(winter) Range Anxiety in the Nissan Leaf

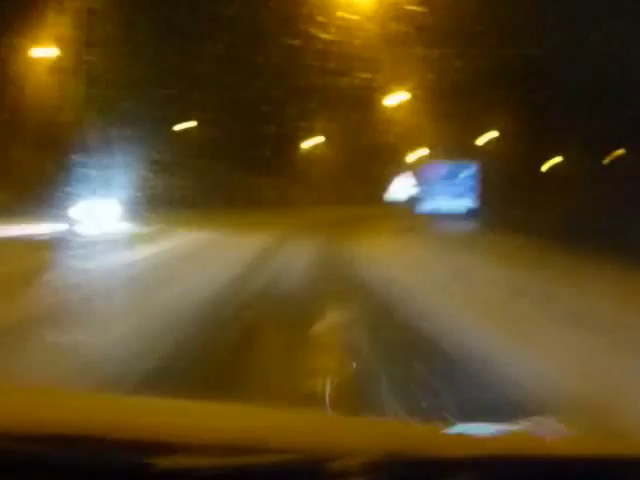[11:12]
Yeah and it's extremely slippery. So we are really testing Paul's winter tires to their maximum. Are we making it? Can we now switch the heater on then?